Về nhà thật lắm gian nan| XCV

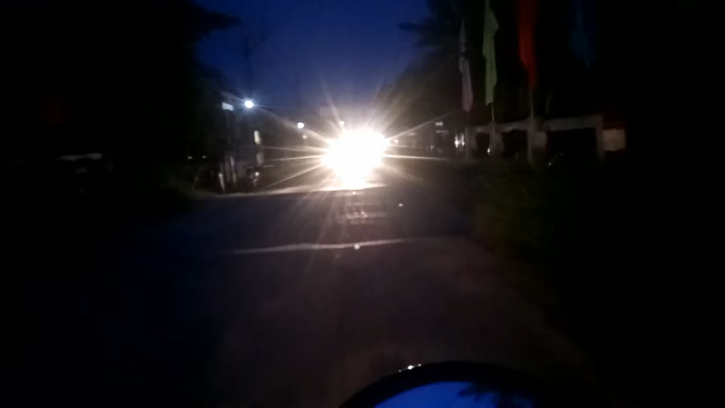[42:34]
Thấy cái dốc cầu, dốc cầu rồi. Rồi đi á, giống như đi mò vậy á. Ngày xưa không có mấy cái này nghe không? Đó là